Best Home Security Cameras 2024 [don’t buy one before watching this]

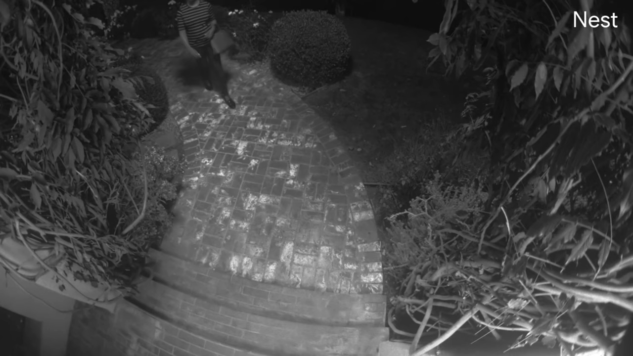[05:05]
Also, the night vision lacks colour, though we don't think that's a huge deal.
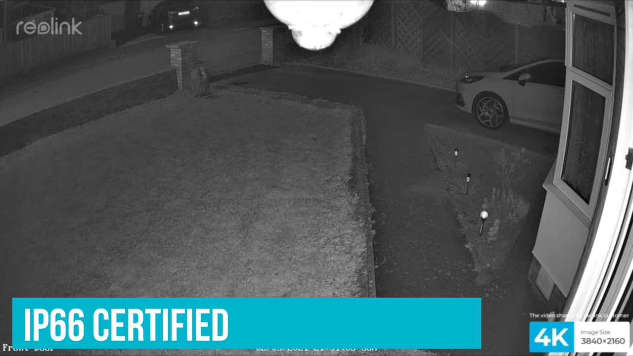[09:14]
so neither dust nor water should be able to enter the enclosure and damage the devices.